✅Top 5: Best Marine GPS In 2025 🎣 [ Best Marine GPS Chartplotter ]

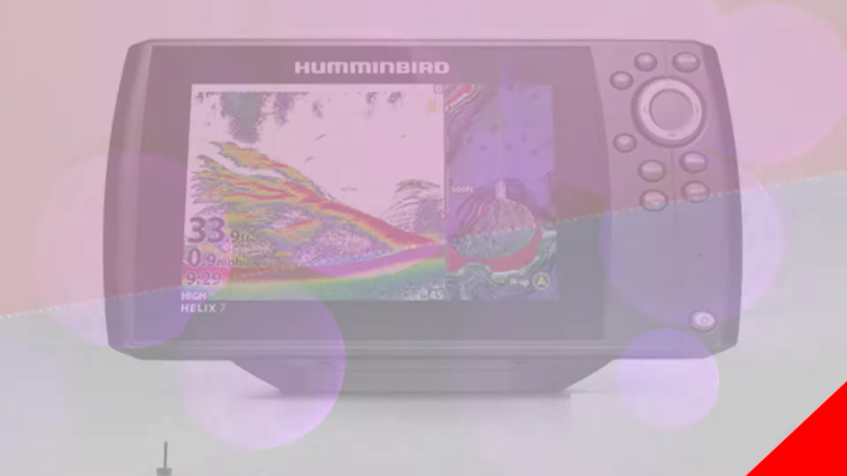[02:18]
with the hummingbird helix 5 you can switch up your viewing with swiftfire
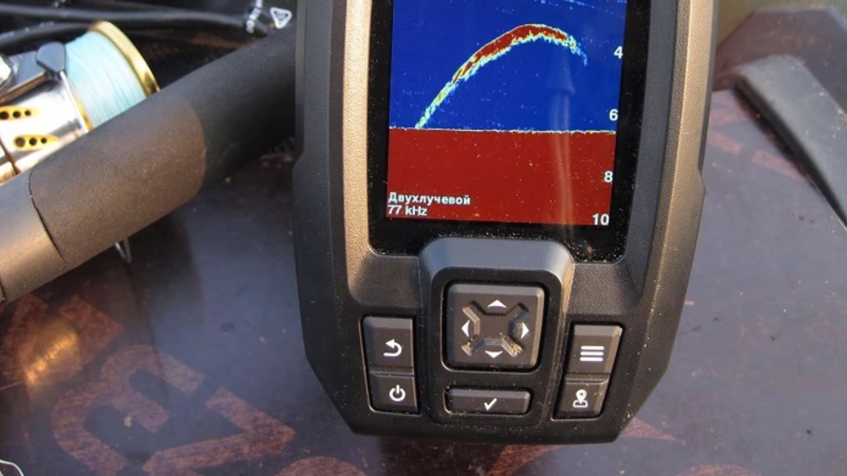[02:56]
the garmin striker 4 is known for its simplicity and extensive sonar technology
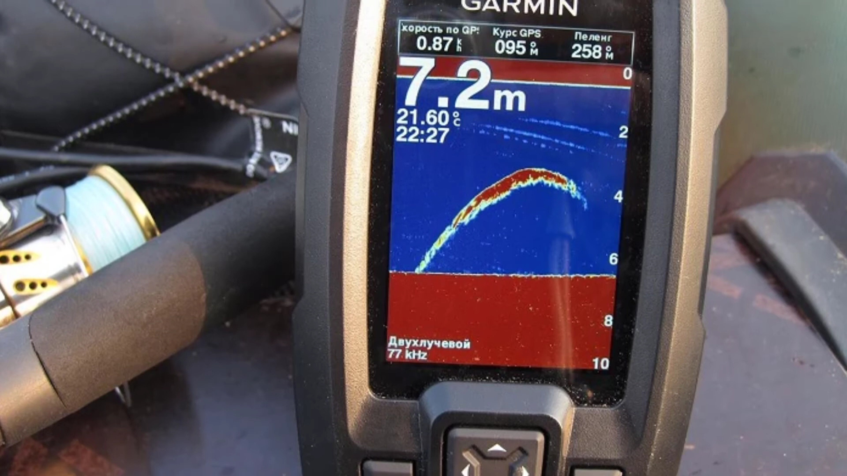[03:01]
On screen: depth 7.2 m, water 21.60°C
with the clearv scanning sonar you're able to know more of what's around your boat with detailed
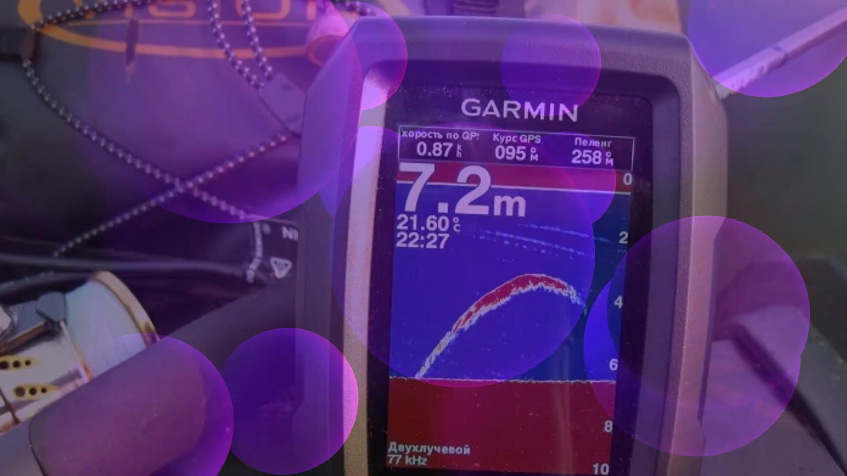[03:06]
On screen: depth 7.2 m, water 21.60°C
imagery of structure and fish life it has an easy to understand key interface